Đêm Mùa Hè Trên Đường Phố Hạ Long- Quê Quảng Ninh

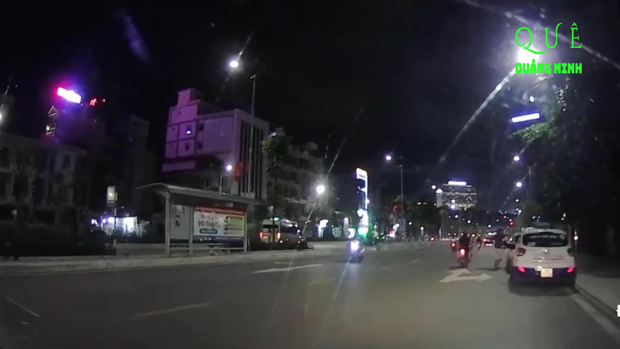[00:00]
Chào các bạn, mời các bạn cùng mình đã khám phá đường phố Hà Nông vào buổi tối mùa hè các bạn nhé Bây giờ hiện đang là 21h tối mùa hè, khu vực này thuộc phường Hồng Hải, thành phố Hà Nông Cái đường này là đường Nhân Cư các bạn ạ,
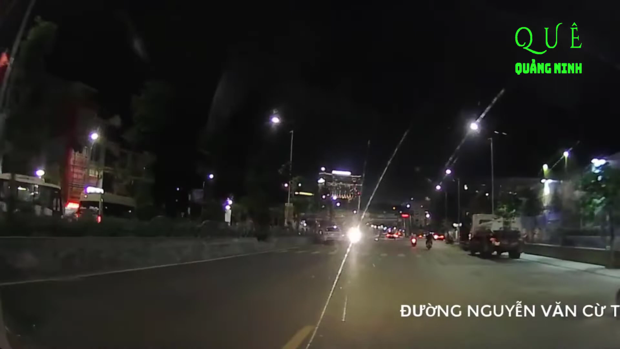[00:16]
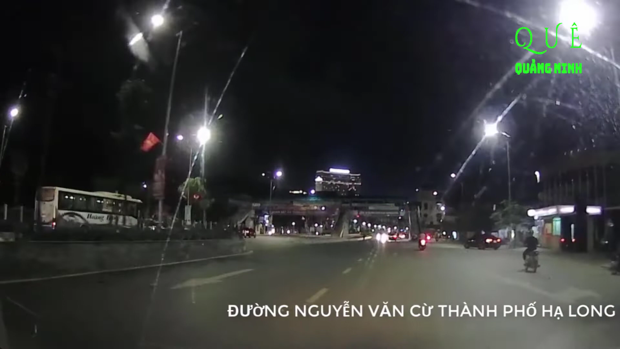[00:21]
về khu vực này chỗ này là ngay trường tổng thông trung học Hoàng Ngai cũ Và chỗ là thi đấu thể thực thể thao của tỉnh, cái cầu vượt này, tay phải đi vào khu đô thị Mumbai, còn thẳng đường này là đường Nhân Cư
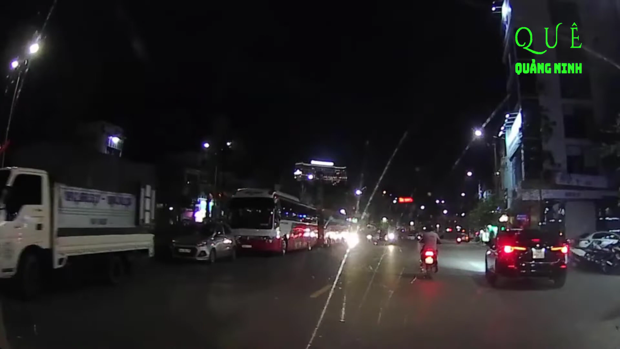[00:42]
Thủ tối ở đây rất là sầm mốt, ánh sáng đèn đường, đèn trang trí, lung linh về đảo rất là đẹp Đường phố rộng rãi, sạch đẹp, rất là sạch sẽ Rồi các bạn tiếp tục cùng mình đi dạo nha
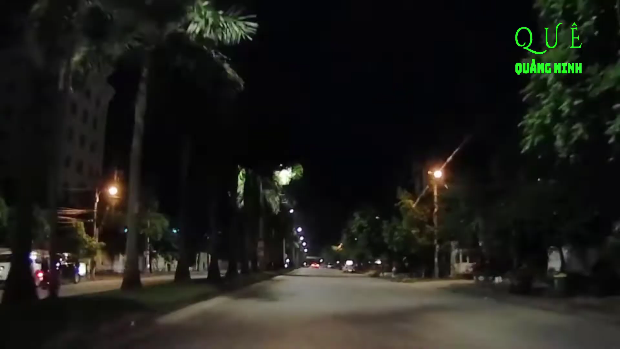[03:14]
đây là con đường đi xuống đường bao biển đường cung viễn phố Hà Nông đường phố Hà Nông vào buổi tối đẹp và sạch sẽ như vậy đấy các bạn cảm ơn các bạn đã theo dõi video video của mình nhé vì các bạn ủng hộ mình cách đăng ký kênh like và chia sẻ cho nhiều người cùng xem còn được quên nhấn nút chuông để nhận thông báo nhất video của tôi các bạn nhé Xin chào hẹn gặp lại